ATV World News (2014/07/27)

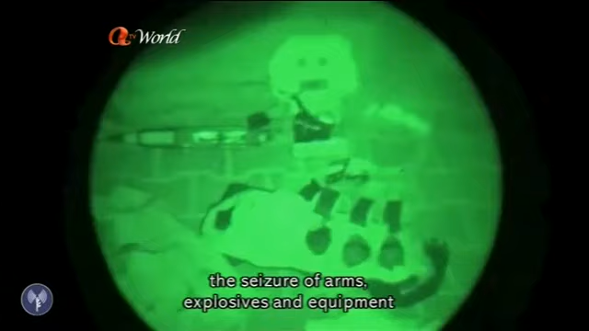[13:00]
and equipment during a nighttime raid on a residential building in Gaza.